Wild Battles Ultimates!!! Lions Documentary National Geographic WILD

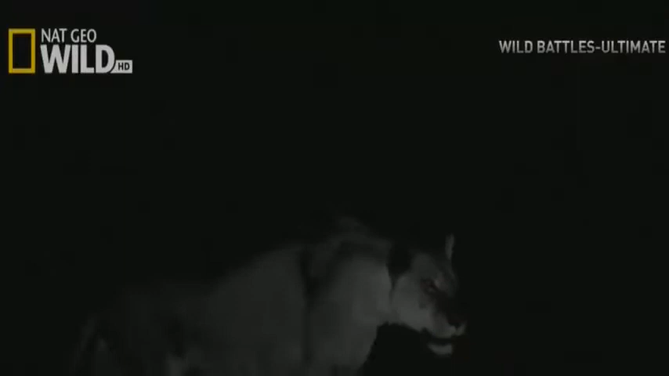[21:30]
But it's not comfort driving lions to hunt at night. It's strategy. A hundred yards away at nighttime, we probably wouldn't even be able to see that there's an animal there.
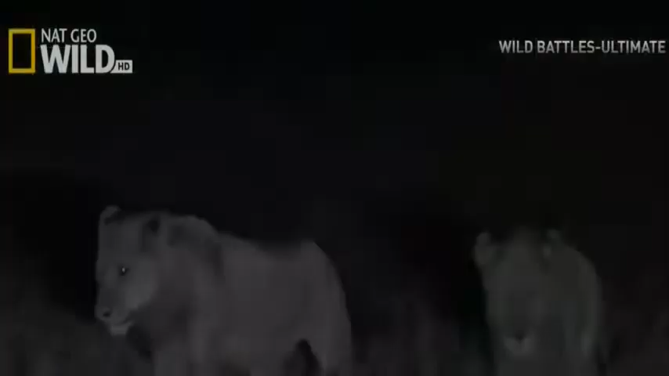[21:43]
A lion could probably even see the animal breathing.
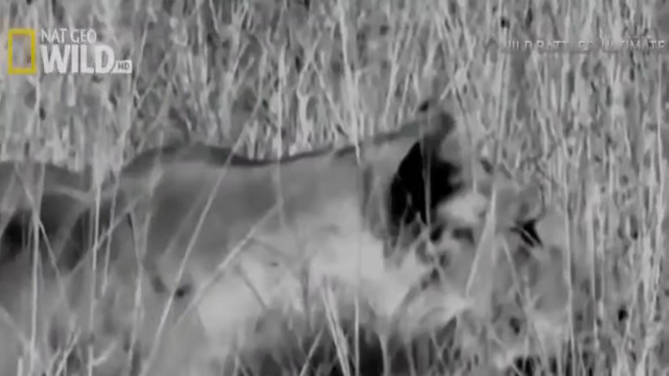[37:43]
The veteran striker explodes, but the untested younger striker just watches and hangs passively back.
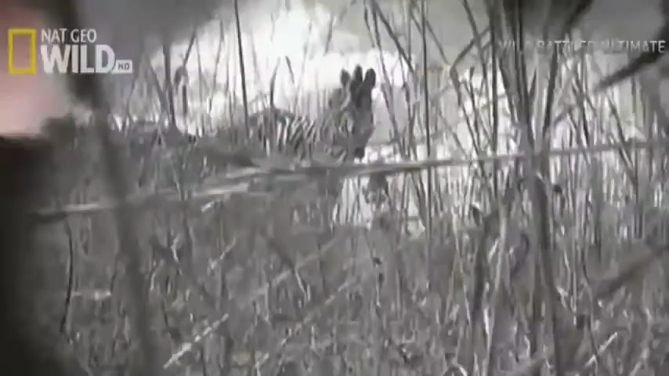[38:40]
They have trouble distinguishing between the zebra's monochromatic vertical stripes and the tall green grass of the savannah.